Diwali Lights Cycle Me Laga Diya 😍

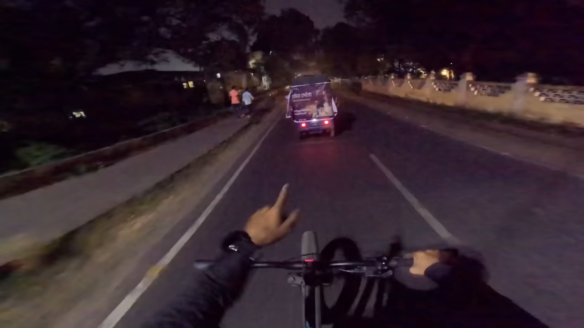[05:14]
सामने चल रहे हैं ये टोटो, टोटो में बैनर वगैरह बांधा हुआ है क्योंकि एनजीओ की तरफ राइड है, तो कुछ मैसेज हम लोग दे रहे हैं तो उस मैसेज के लिए हम लोग राइड कर रहे हैं, साइकिलिंग कर रहे हैं हम लोग आज।
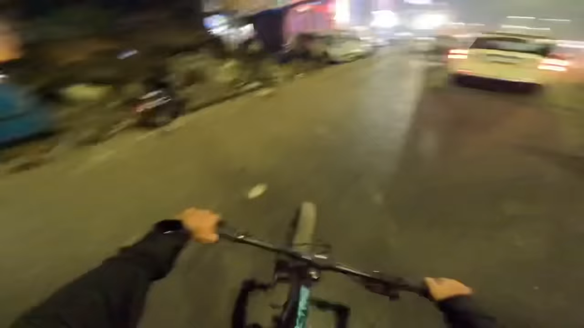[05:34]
तो फाइनली गाइस हम लोग निकल चुके हैं अपने राइड करने के लिए, इधर पीछे अपने सारे बंदे लोग सुजल मार रहा है भाई व्हीली,
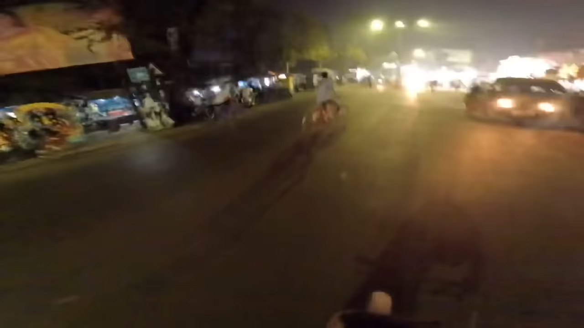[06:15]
पुलिस देख कर साउंड हो रहा है भाई भाई,
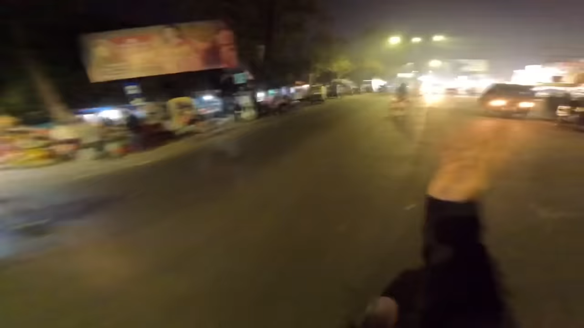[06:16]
बस पीछे पीछे चल रहे, विली मार रहा, बताओ